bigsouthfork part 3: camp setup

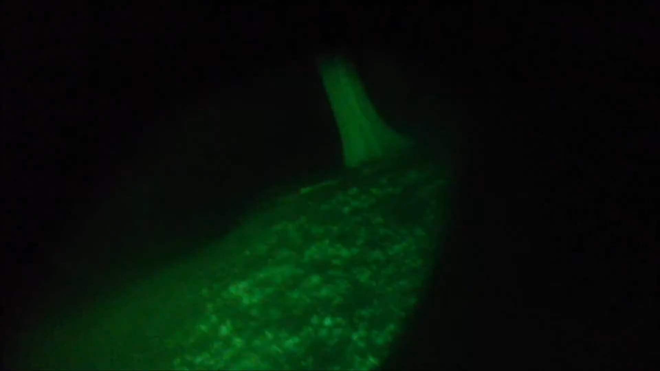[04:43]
right so right now I have the lens over the night vision goggles
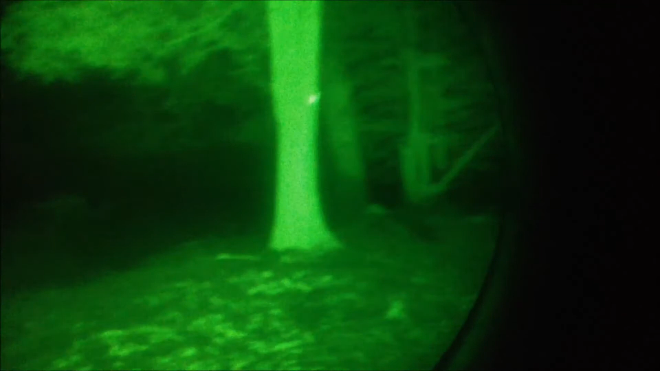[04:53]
it's a military issue NVGs
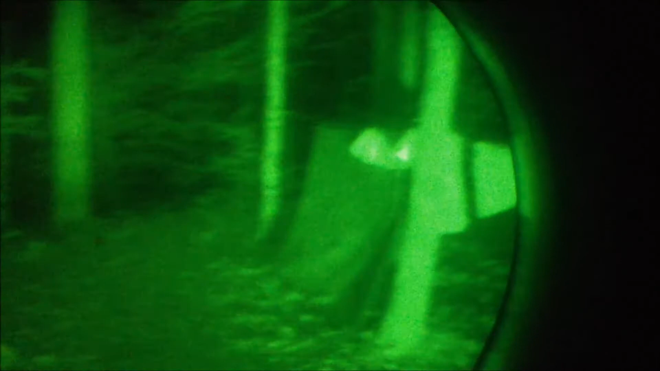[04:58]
so there's camp over there everything's in 2d you can
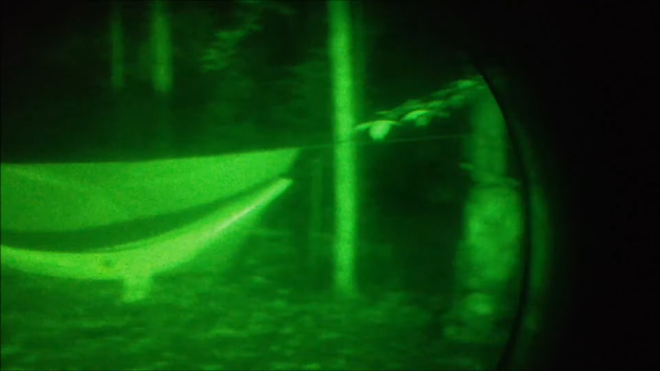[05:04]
probably recognize that I'm not going to go over the fire that will blind
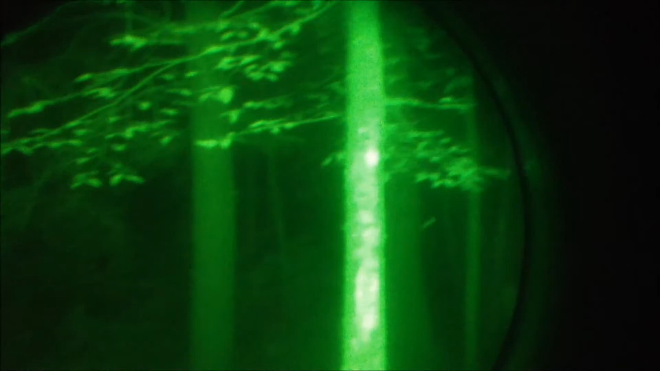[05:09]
you but you can see I'm getting going over top of it and
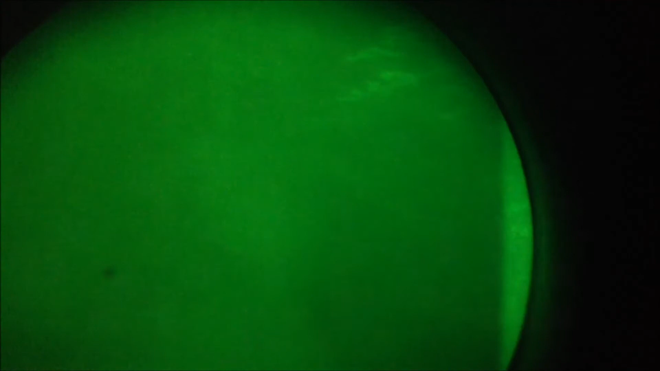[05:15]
there's our bipod
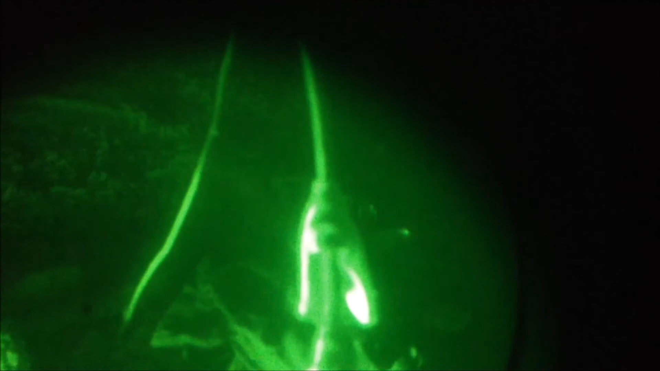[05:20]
there's James socks drying out there's all James giggling
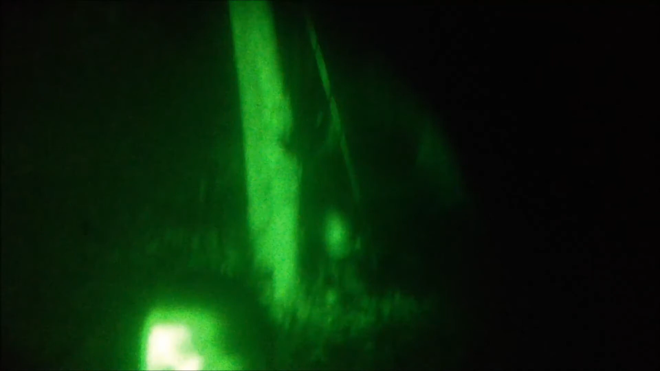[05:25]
and this is a camp setup so just kind of wanted to